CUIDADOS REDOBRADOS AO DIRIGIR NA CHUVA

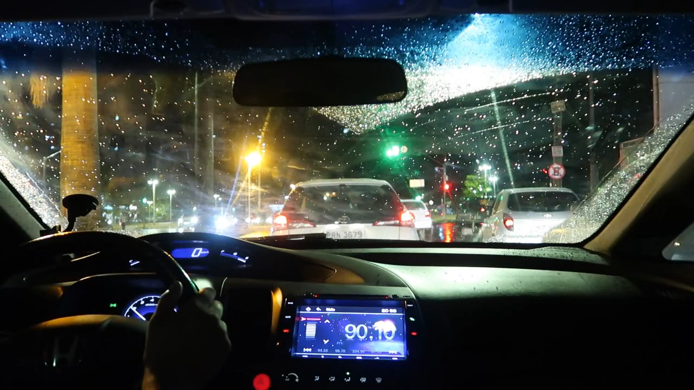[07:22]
Não gosto muito De correr Para passar no amarelo Na chuva Porque não adianta O sinal da frente Está fechado